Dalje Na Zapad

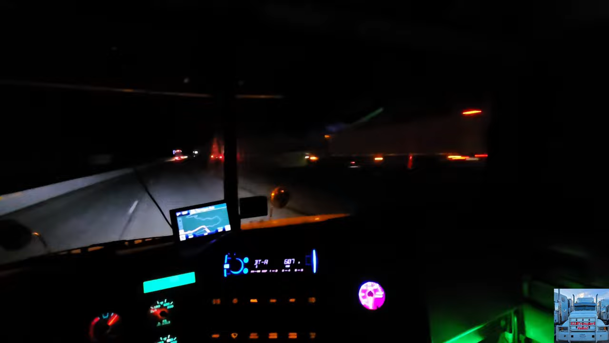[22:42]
Evo i Raja spavaju. Evo ga, hajda. Dobro je, preko ovih prevoja nema snijega po cesti, ono malo sa strane, ali ništa strašno. Cesta je prilično suha. Dolazi ljeto, Raja. Sad će još malo velike vrućine. Tako to ide.
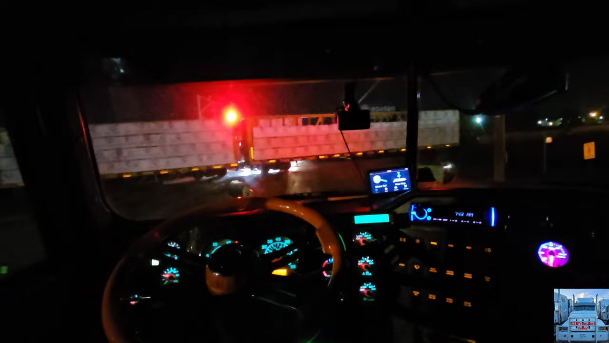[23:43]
A evo ovdje već stoju neki 20 minuta, pa nikako, ni tamo, ni vamo, da krenu. Ispred mene bilo 3-4 auta i ništa, ljudi čekali. Ovaj jedan ispred Hondom ljutito stisnu, zaokrenu ga, škrinu. Ovaj drugi pick-upom što je isto čekao, i on isto čekao, i ode.
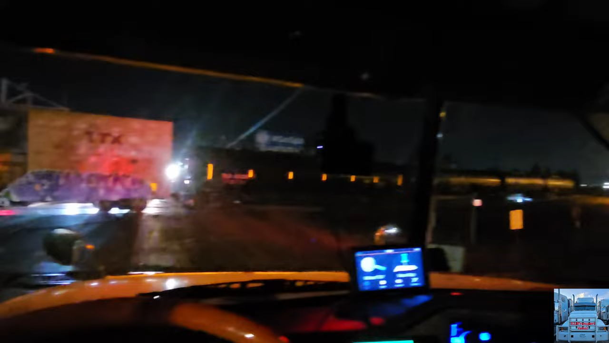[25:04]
Sad će on sigurno nazad ovo. Ono, ide nazad opet. Ljaj, ljudi!